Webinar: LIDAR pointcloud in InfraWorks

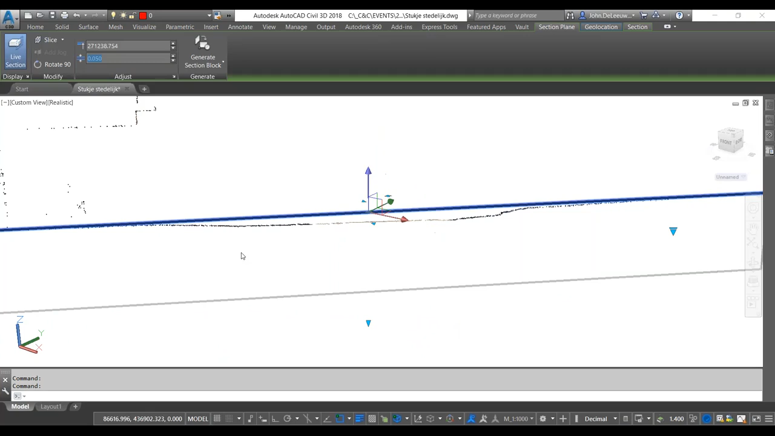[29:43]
van de weg zien we hier zitten. Nou, wat ik vervolgens dus kan doen, is via deze mogelijkheid de Extract Section Lines gaan kiezen.
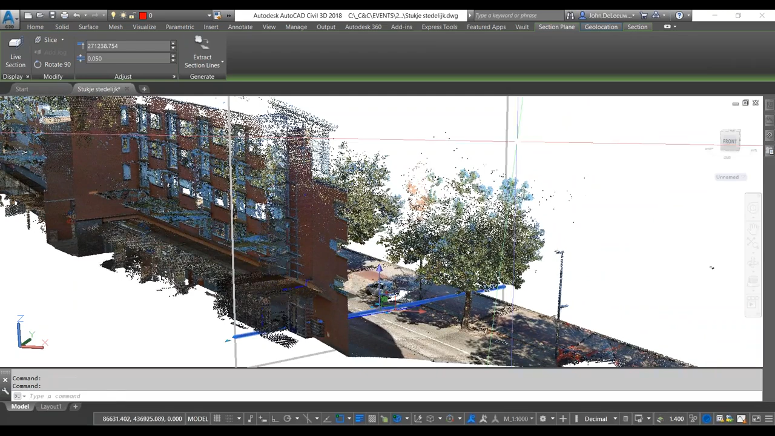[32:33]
Ik ga gewoon met een simpele hide, zal ik deze eventjes gaan verbergen. Een hide van die doorsnede.
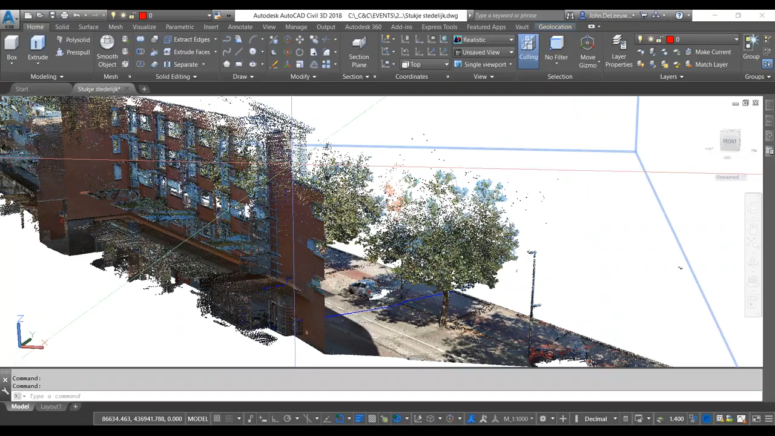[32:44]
En wat ik dan ga doen is ook deze puntenwolk dus in de intensiteitsmapping zetten.
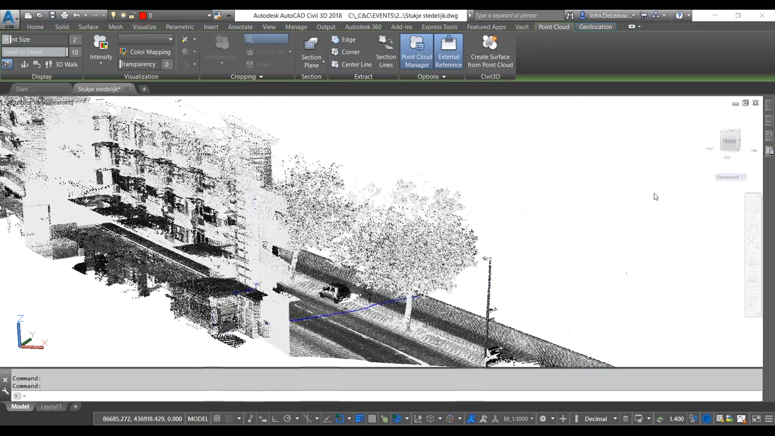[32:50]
Omdat dat gewoon een veel duidelijker beeld geeft nog om dit soort werkzaamheden te kunnen doen. Nou, in feite zie je hier natuurlijk ook nu heel mooi dat blauwe lijntje van dat dwarsprofiel zien we hier nu
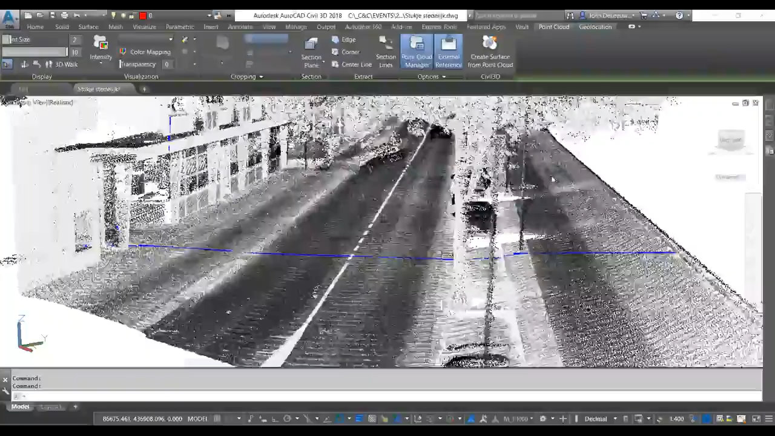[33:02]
liggen als het ware daar in de puntenwolk en terugkomen.
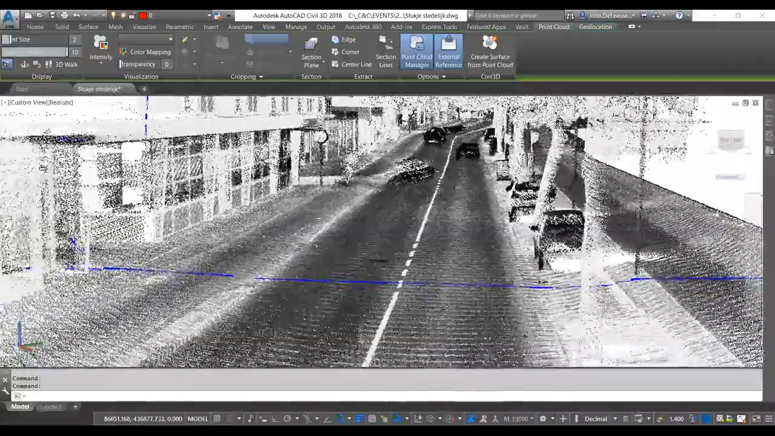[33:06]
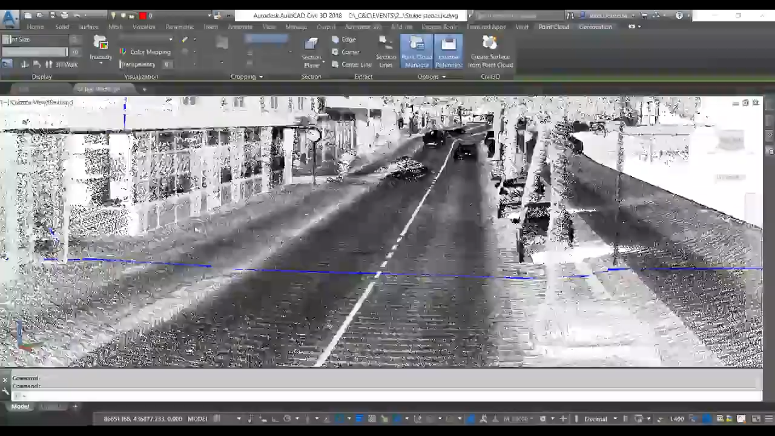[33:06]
Ook een stukje nog van die gevel daar. Maar ik heb hier eens even kijken, een beetje oefenen.
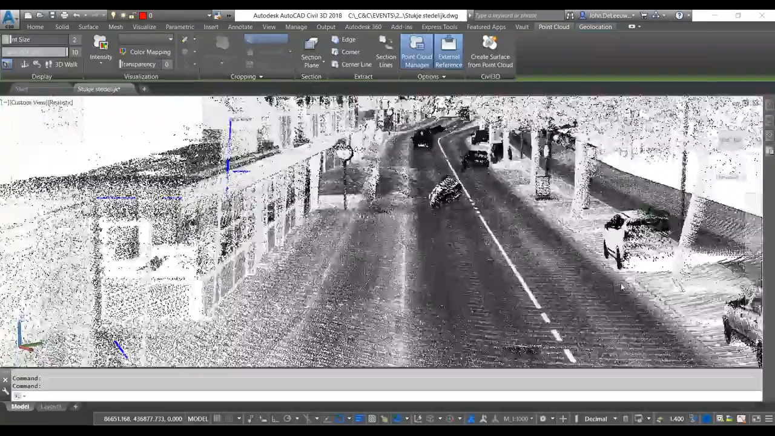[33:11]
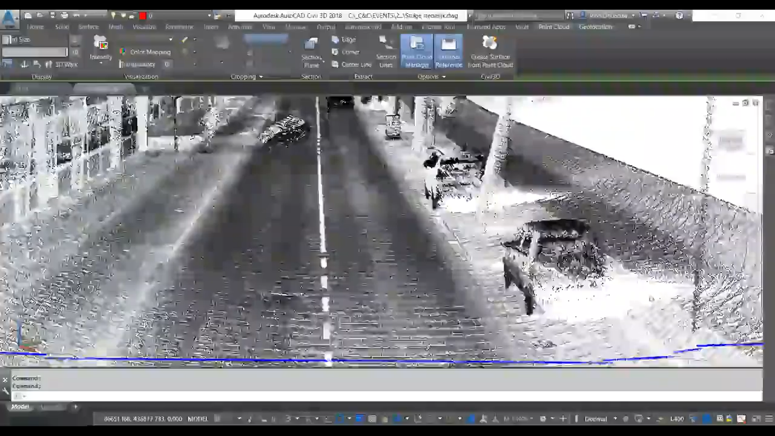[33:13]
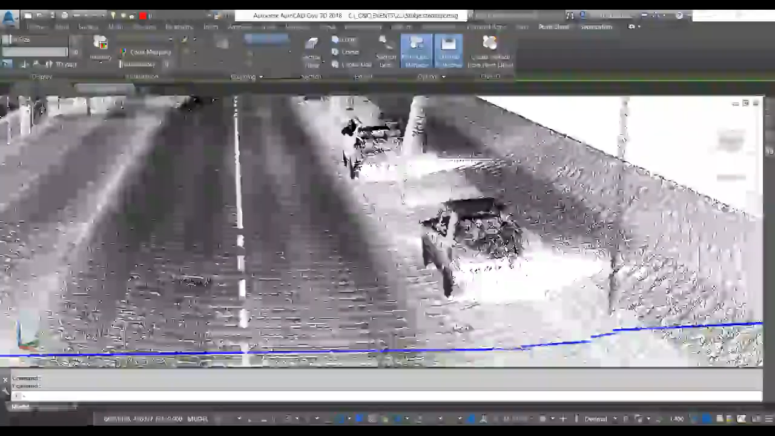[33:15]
Hier heb ik bijvoorbeeld ik denk dat het een lantaarnpaal is die daar staat.
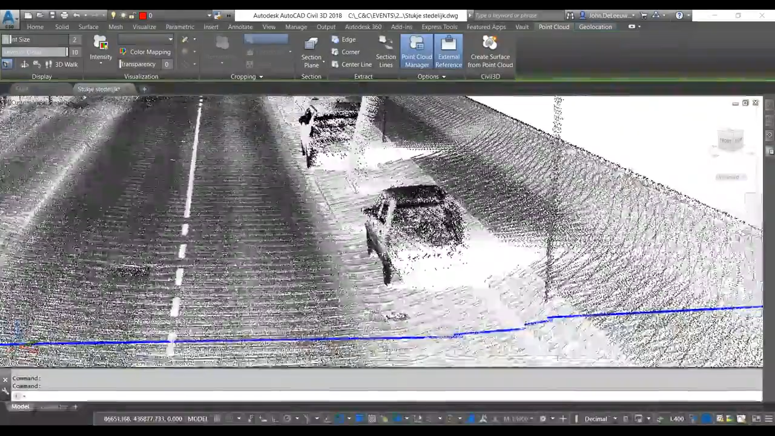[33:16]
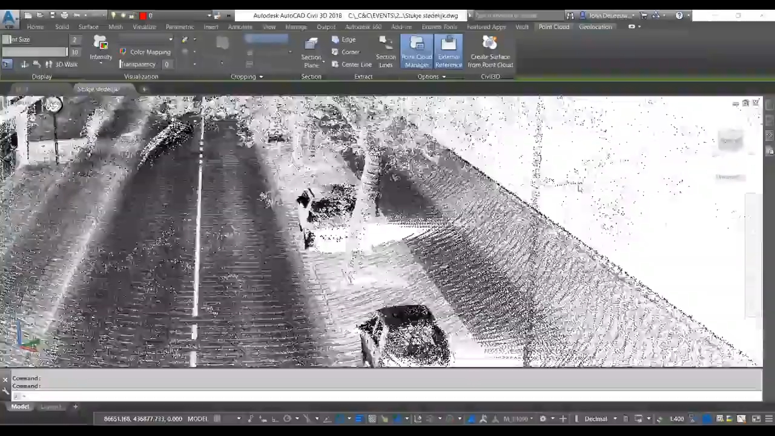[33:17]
Dus ik ga eventjes langs deze boom proberen te bewegen.
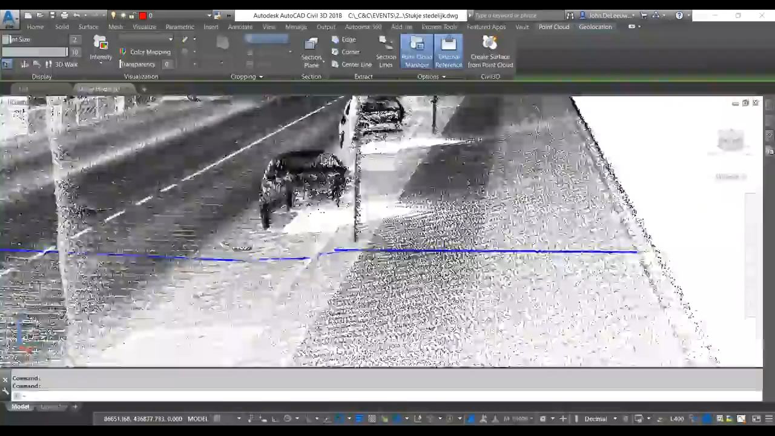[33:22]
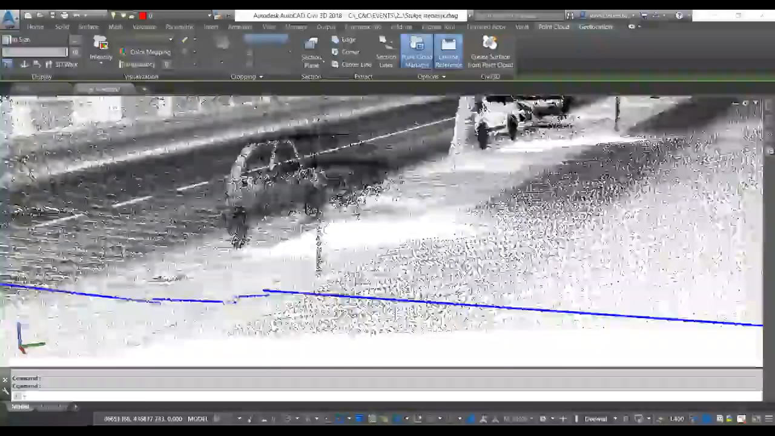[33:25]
En even naar de basis toe van deze lantaarnpaal. Nou, wat ik hier kan doen is in feite gewoon, dat is ook een leuke feature tegenwoordig in AutoCAD. Als je al de naam kent, bijvoorbeeld van een
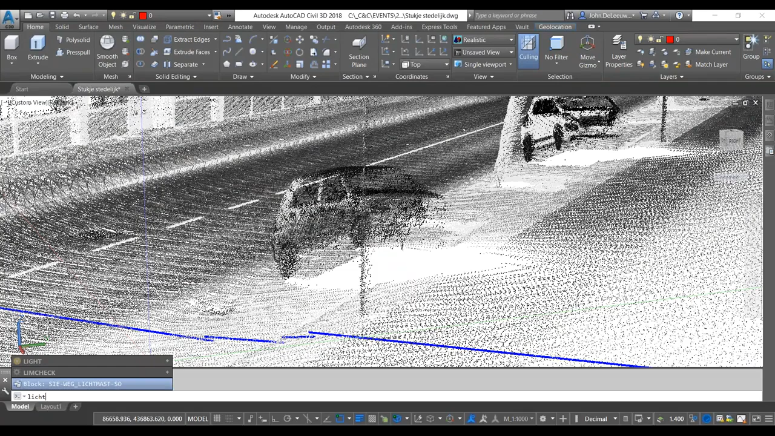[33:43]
bepaald blokje wat je in je tekening hebt geladen, dan kun je dat gewoon intikken op de commandoregel. En dan krijg je hier al de mogelijkheid om meteen te klikken op dat blok.
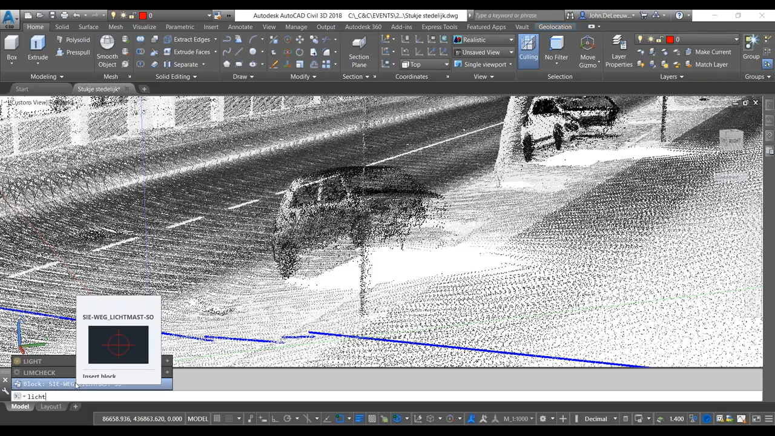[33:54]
Ja, dus natuurlijk de insert blok werkt gewoon of vanaf jouw toolpalettes. Maar je kunt het ook tegenwoordig dus al doen via in feite de commandoregel. En wat ik dan natuurlijk dus nodig heb, zijn de snap-x. En die had ik al aanstaan zo te zien. Hè? Dus de snap, dat ik wil snappen op de puntenwolk. En dan kan ik in feite naar die basis toe gaan. Even een verschaling van 1 op 1 kiezen. En dan eventueel ook nog eens een rotatie meegeven.
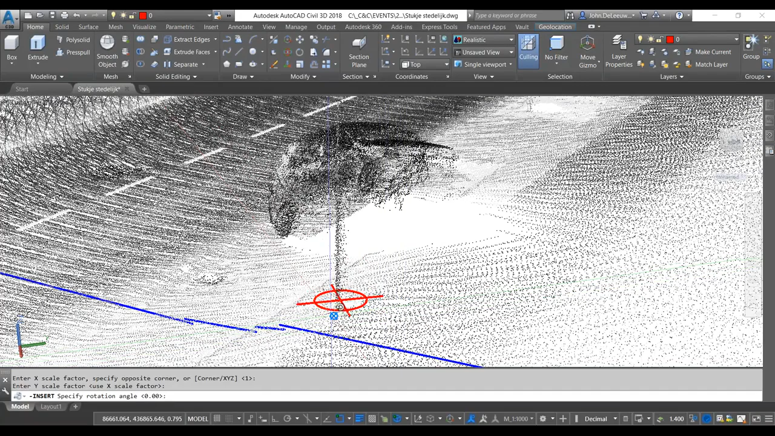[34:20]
Dus bijvoorbeeld een richting van het armatuur. Ik zag dat ik een beetje misklikte hier, denk ik.
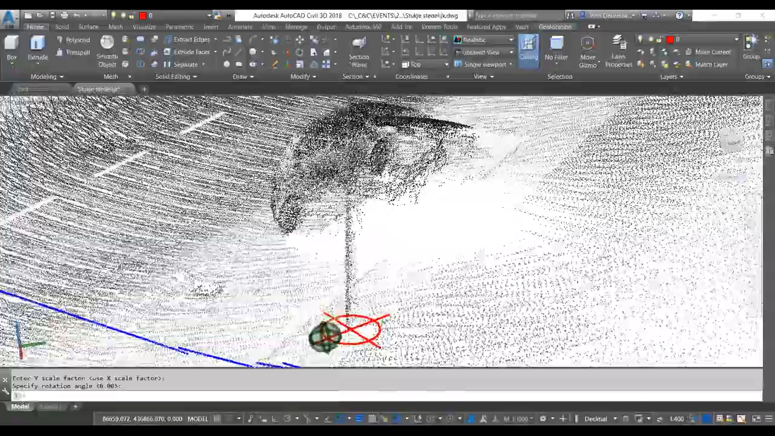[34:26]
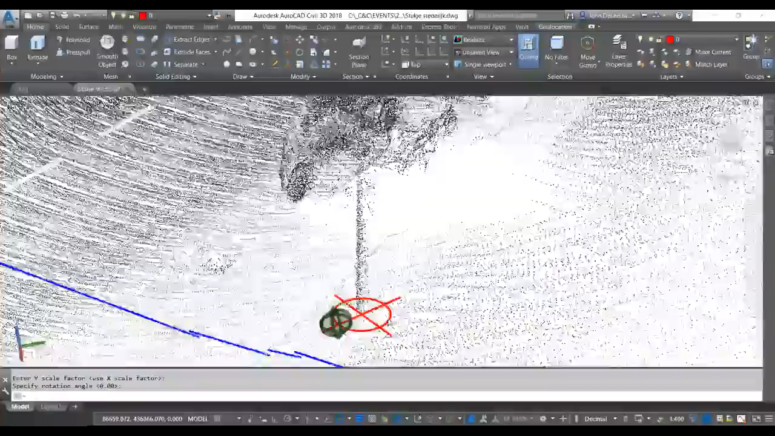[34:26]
Goed, die rotatie is natuurlijk altijd nog weer aan te passen.
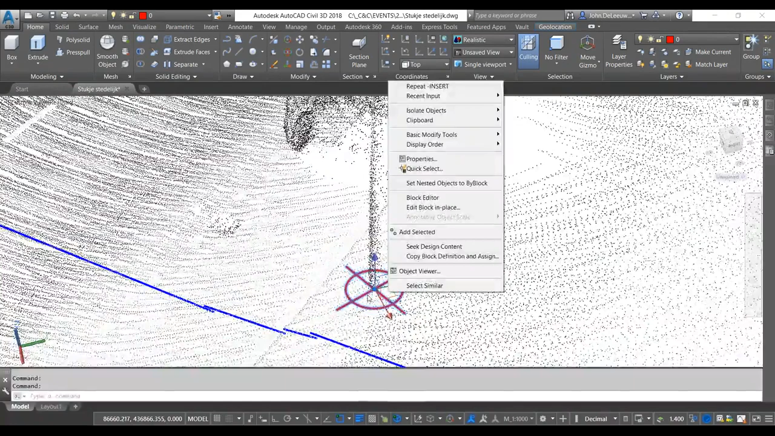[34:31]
Eventueel. En dan heb ik daar een blokje geplaatst.
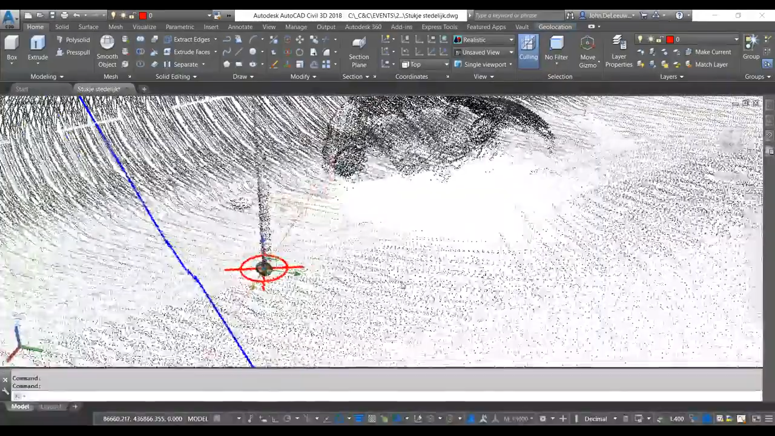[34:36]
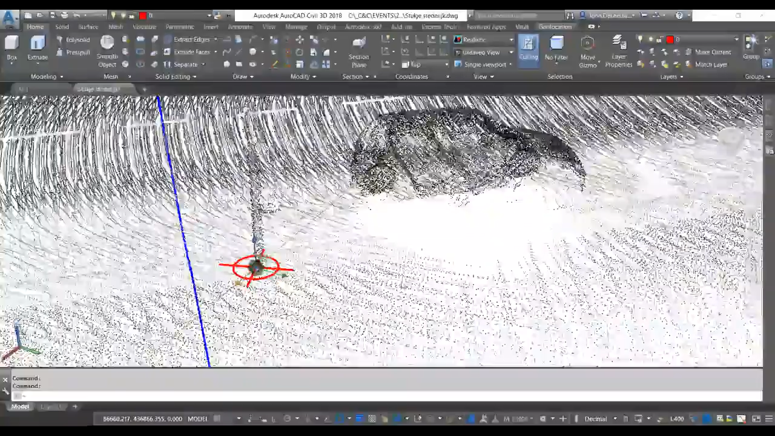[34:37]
Gewoon van deze lantaarnpaal. En dat blokje, het heeft natuurlijk ook een hele mooie RD-coördinaat, maar ook deze z-waarde. Dus de z-waarde wordt netjes meegenomen vanuit de puntenwolk. Nou, interessant om dat te doen.
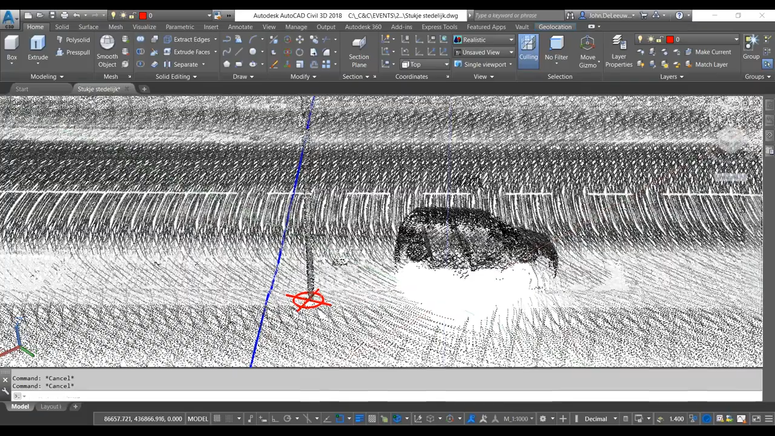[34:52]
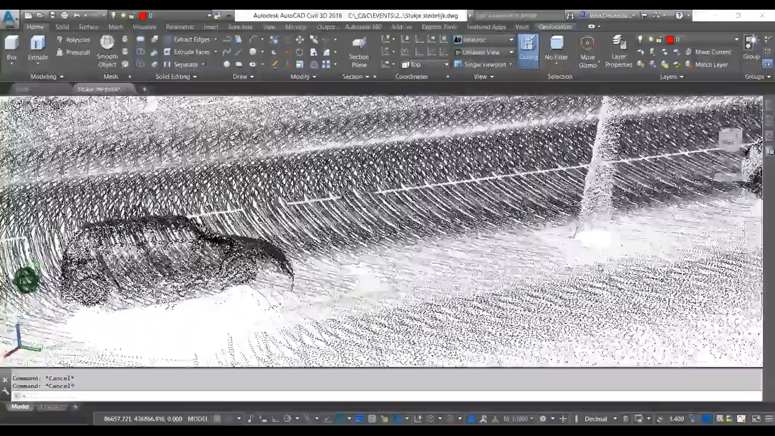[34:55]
Zo kan ik bijvoorbeeld ook nog eens even een kolkje zoeken in deze puntenwolk.